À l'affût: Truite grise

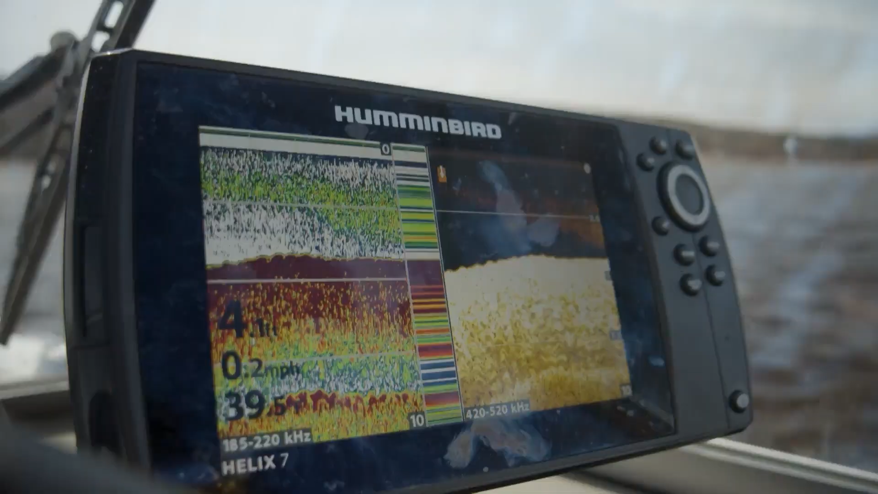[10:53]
On screen: speed 0.2 mph
Fait que, dépendamment des endroits sur un plan d'eau,
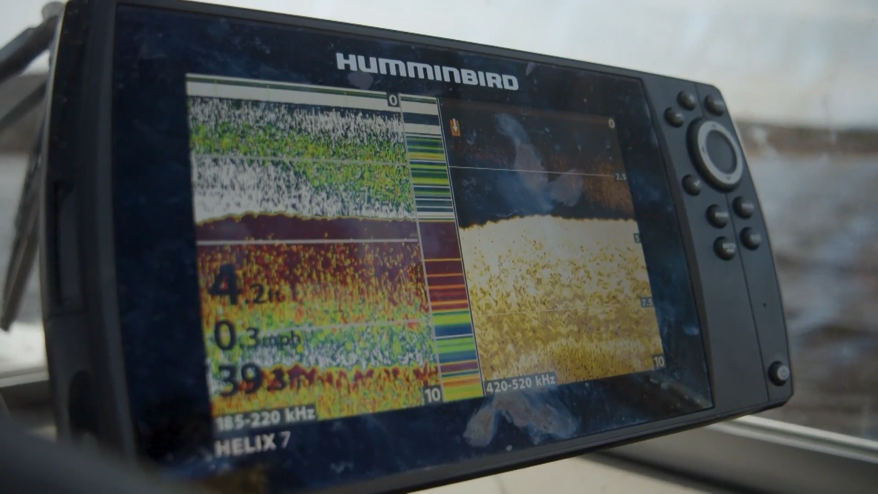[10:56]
comme les endroits qui sont exposés plus au soleil, les roches, les plages sablonneuses, ça va se réchauffer davantage. Pour ça, quand on cherche la truite, bien, il faut aussi regarder notre sonar puis regarder les températures en surface.